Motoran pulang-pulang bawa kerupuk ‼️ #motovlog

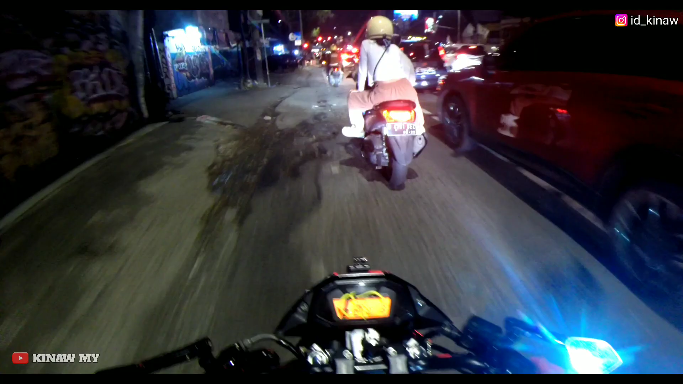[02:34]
Depan kiri. Barusan gue ngisi bensin cuma 20.000, kagak full ini. Cuman dapat berapa? 4 balok. Kosong bet soalnya apa? Ini gue apa namanya? Tadi bensin gue kosong banget.
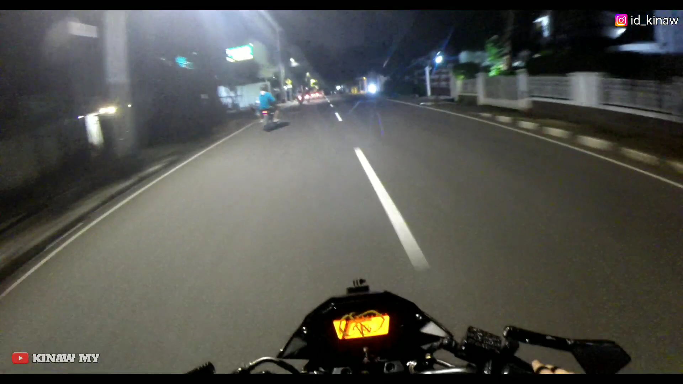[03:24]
Rame cuy. Gelap anjing, gue ditutup visornya mah, serius sih. Visornya gelap soalnya. Pakai yang bening kurang ganteng. Enak kan? Di sini gue kiri nih mau apa? Mau ngambil ke arah Pancorin.
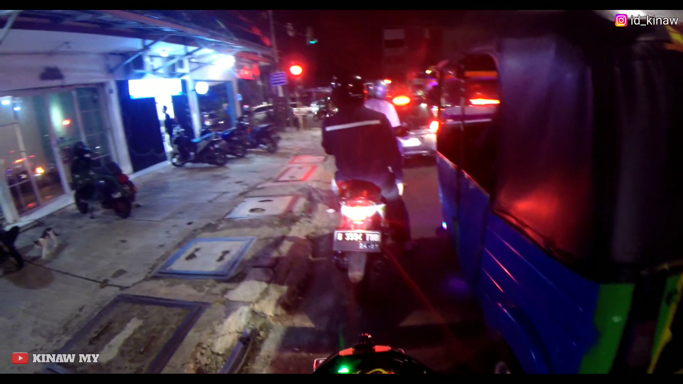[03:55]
Cuman ke yang kiri orang mah langsung ya. Masa gue harus naik situ anjing?
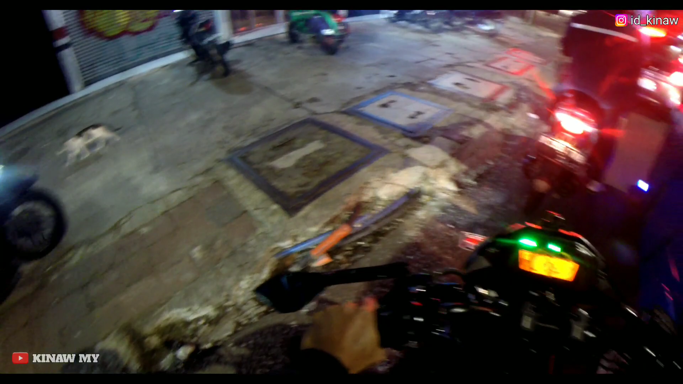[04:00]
Ada tulisan kan belok kiri, ikuti lampu lalu lintas. Oh, ikuti lampu. Anjing apa sih ngomong?
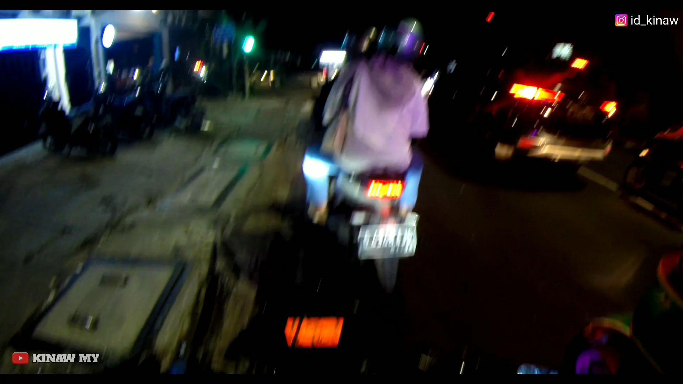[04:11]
Hijau gas. Padat anjing sebelah kanan, macet.
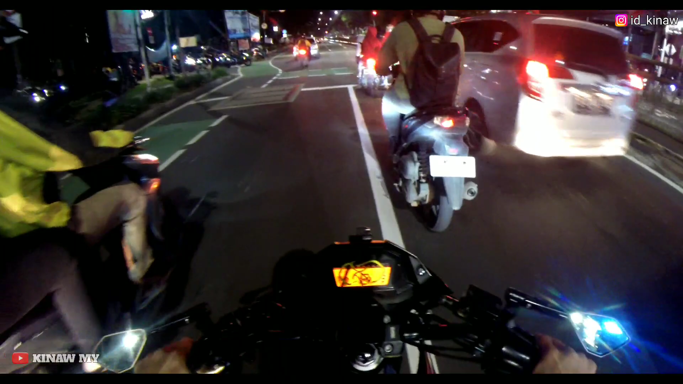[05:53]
Langsung anjir. Tahan. Ntar gue di depan di ujung putar balik sih. Mana ya? Oh iya benar sini, Deng.
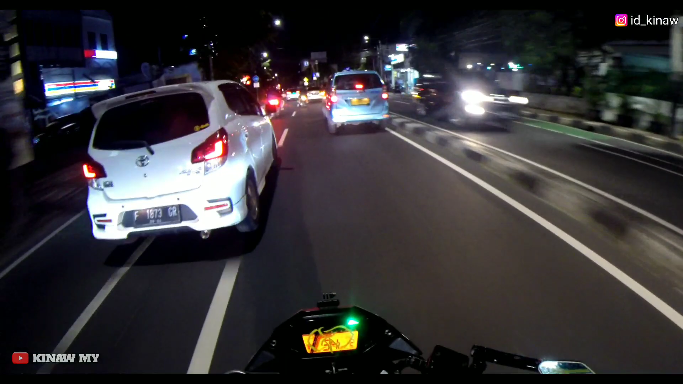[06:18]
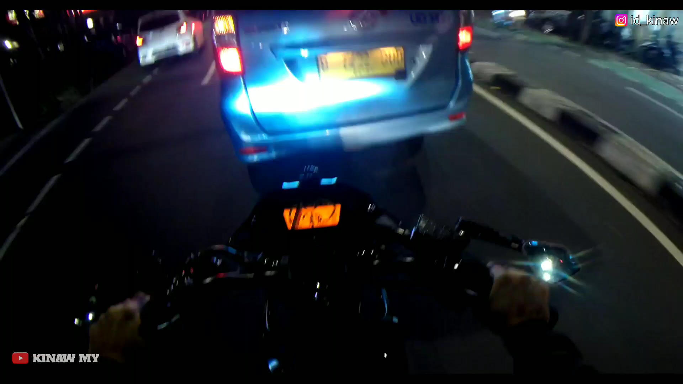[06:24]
Taksi nih ngambil kanan, tahan. Nah ini baru masuk. Mana ya? Gangnya tuh kagak ada. Lewat jangan, oh ini Deng, depan. Gue ngeri kelewat. Males soalnya putar baliknya jauh.
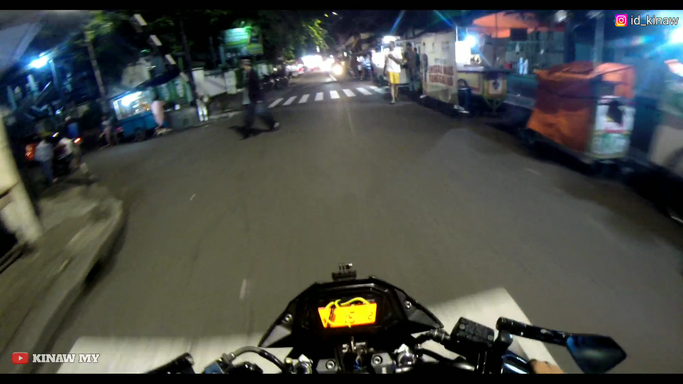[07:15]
Aing sama angin. Si paling angin. Tahan, alon-alon. Ambil kanan rel kereta, hati-hati.
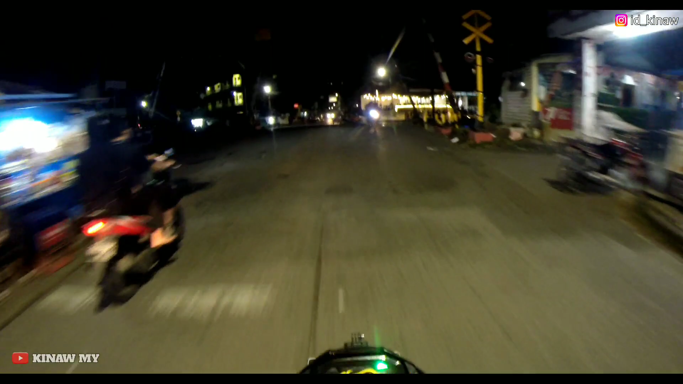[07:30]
Au, kenapa rel kereta tuh lubangnya gede-gede ya anjir. Ambil kanan, gue ambil kanan. Gelap cuy ini tempatnya tuh, wangi bener nih cemek di cewek depan gue cuy. Parah, parahu pokoknya mah anjir. Mana ya cuy, lupa.
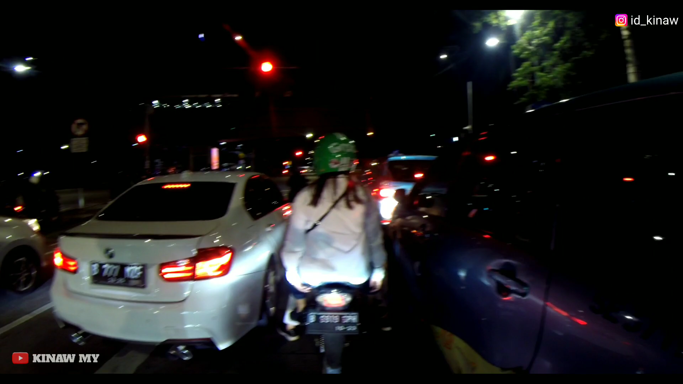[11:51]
No cuy, tugu pancorin, apa sih namanya tuh, patung dirgahayu, patung apa sih anjing, lupa lagi, dirgantara, ya itulah pokoknya mah. Patungnya gue udah belum ya lewat atas tuh, oh udah pernah. Ntar di lain waktu kita lewat atas deh, asik, jangan lewat bawah mulu gitu kan, kali-kali lewat atas.
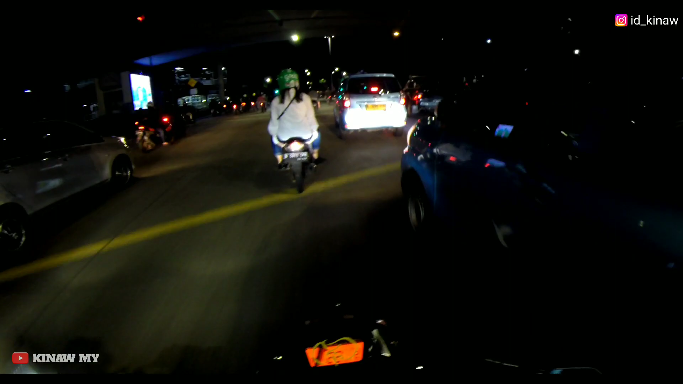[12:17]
Kan gak enak terus-terusan di atas, terus-terusan di bawah kan gak enak. Jadi harus harus gantian gitu biar enak.
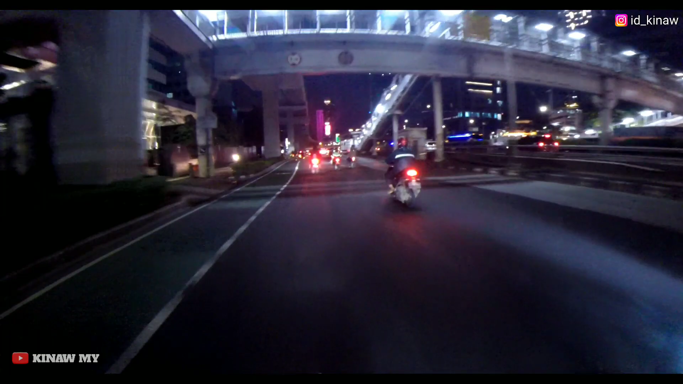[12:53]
Jadi bagus lah, jadi kayak adem. Kalau pengen lebih adem lagi, pakai es batu. Dijamin menggigil. No, aduh. Jadi masih ramai aja ya, buset. Udah jam 11 ini. Kagak tidur apa orang ya? Set dah. Mana nih gue belok nih? Oh masih depan deng.
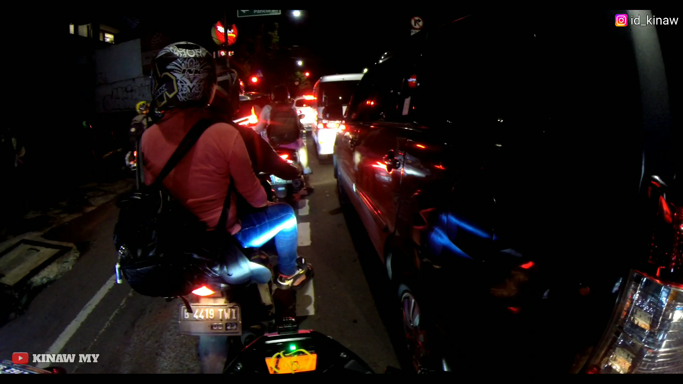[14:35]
nyemperin bocil dulu.
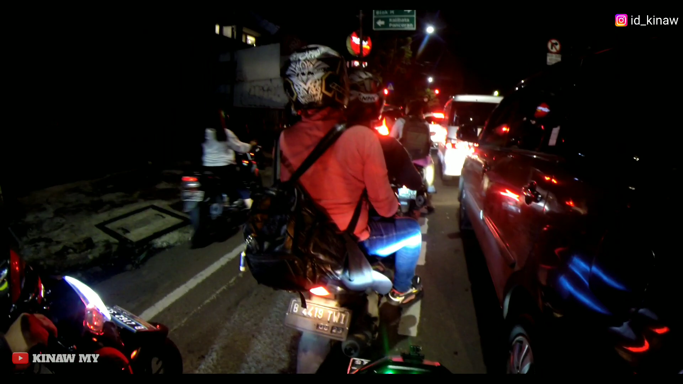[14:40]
Lama. Gak tahu orang lagi jualan kerupuk, buset dah. Eli. Thank you. Manggarai. Kagak muat ini mah, buset dah.